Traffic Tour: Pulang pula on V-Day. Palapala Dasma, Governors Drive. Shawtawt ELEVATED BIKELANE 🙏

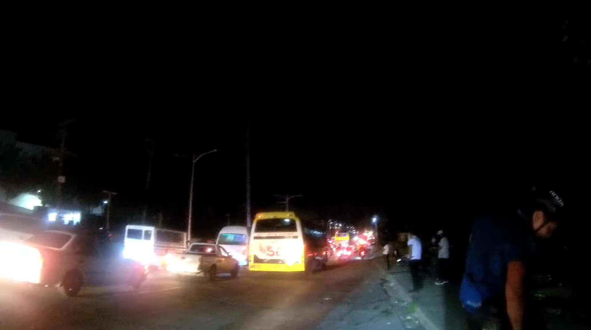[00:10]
So traffic pa rin hanggang pauwi. Dito sa papuntang Langkaan, Governor's Drive.
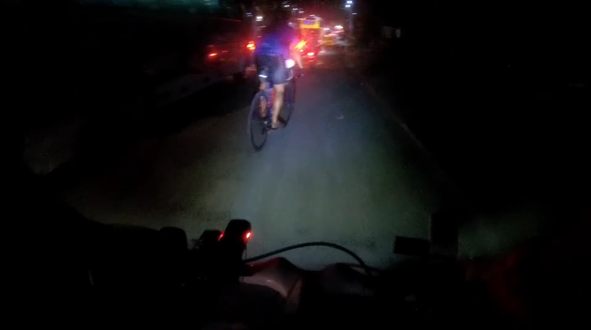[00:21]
Ewan ko hanggang saan traffic na to. Pero kitang-kita, walang daya, traffic.
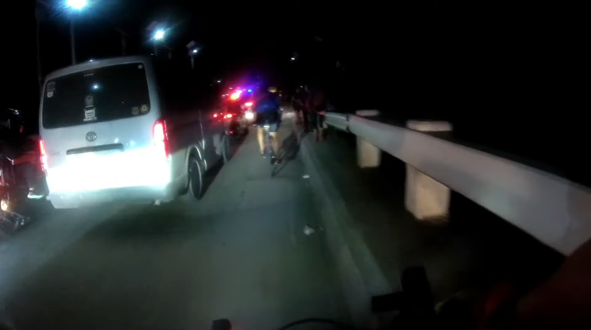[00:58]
Mula Palapala hanggang ewan ko kung hanggang saan. Pero mukhang hanggang Langkaan na to bago ako lumipo sa amin. Isang kasama ko itong nasa unahan sa Indang pa.
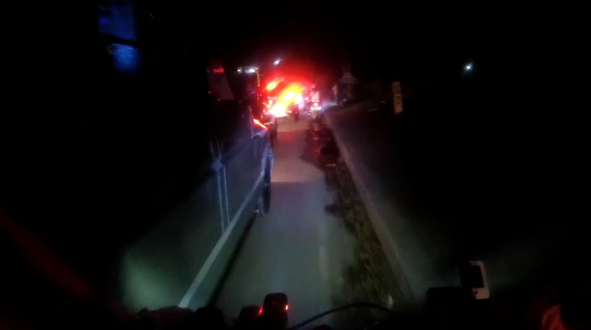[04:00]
So, itong part ng vlog na to ay dedicated sa mga natatraffic dito sa Governor's Drive mula Palapala.
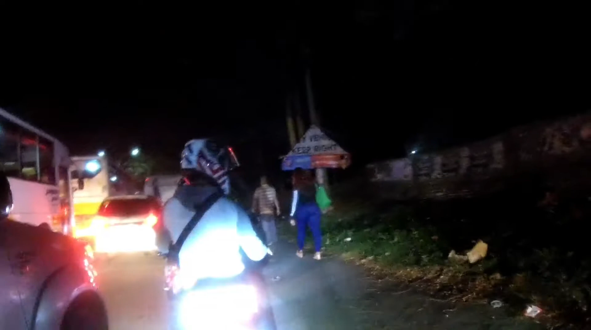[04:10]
Oh, gutter ulit! Hanggang mangga na nga siguro to.
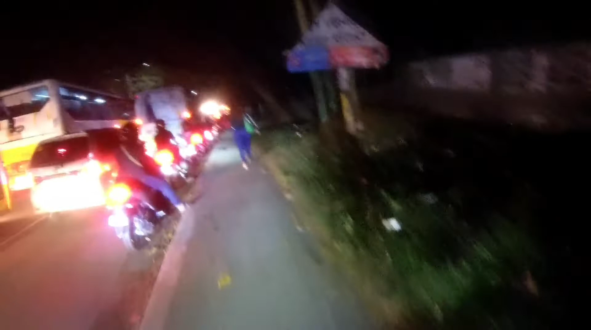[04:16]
So, hindi swabbing swabbing ang traffic dito.
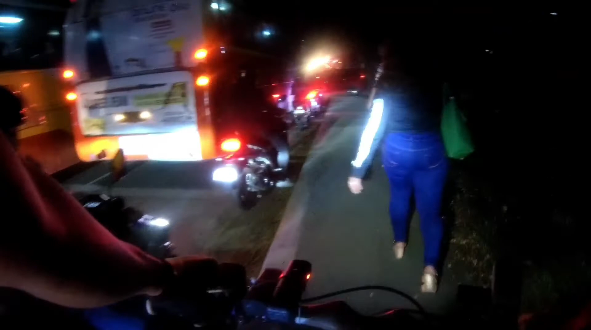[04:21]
Ginagawa lang namin swabe dahil nakabike kami.
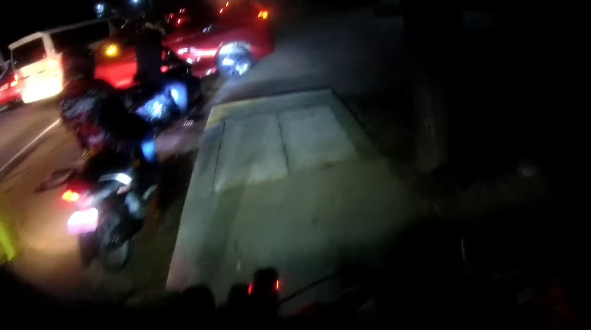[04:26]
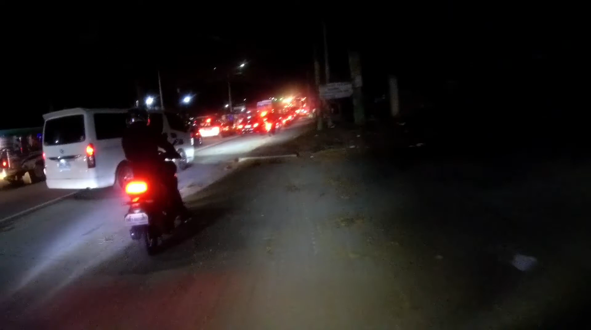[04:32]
Even if I told you still wouldn't understand. Yahoo! Rather be myself when people look at me, don't matter. Tinda lang may gutter talaga. Trying to keep my eyes on my own paper like my teacher's code.
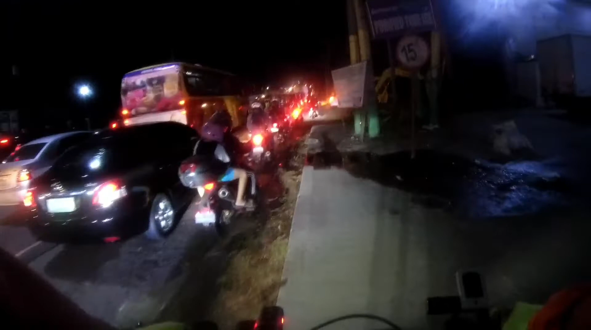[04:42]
Sana bike lane na lang din to. Number one on the charts, I'm never I care. Oh, patas!
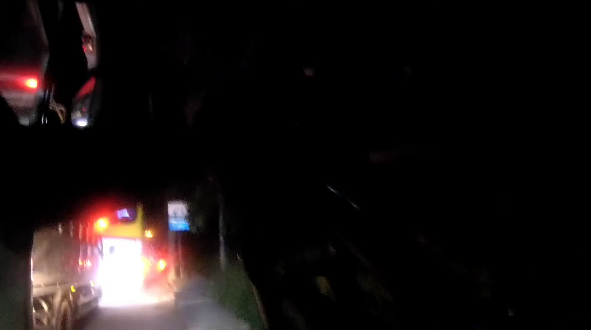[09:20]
Buwat bike na kami oh. Dahil traffic.
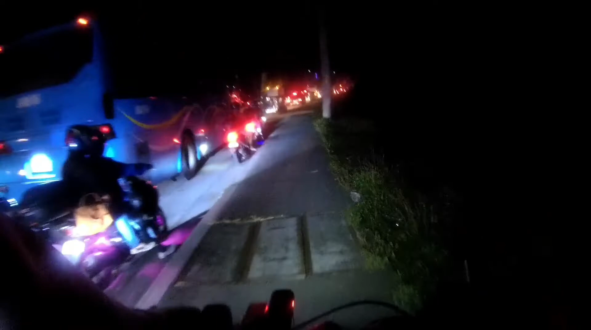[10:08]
Kaya yeah, ride safe lang talaga lagi. Pag ganitong traffic, may mga nagro-road rage pa na iba. Ayaw magbigay. Sabi po!
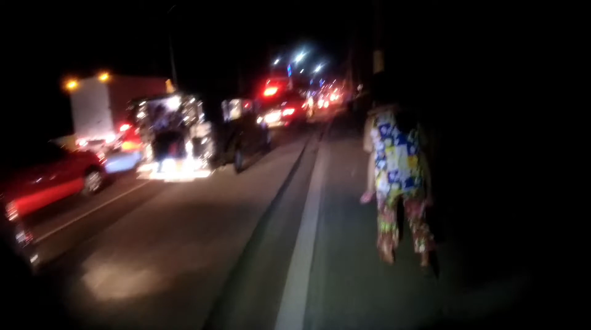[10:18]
Tapo, thank you po! Thank you! Ayan, kasabay ang ating mga pedestrian. Lalakad. Excuse me po! Salamat po!
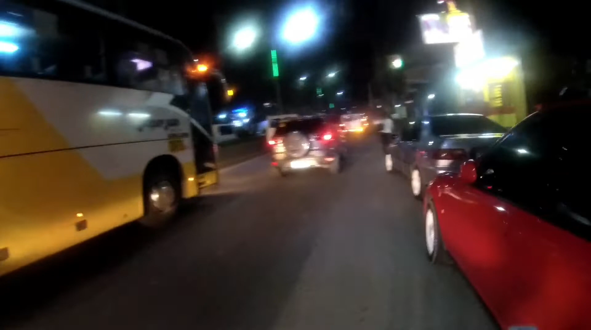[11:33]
Isa pang shout out. Bike lane, bike lane. Hey, shout out. Para sa bike lane.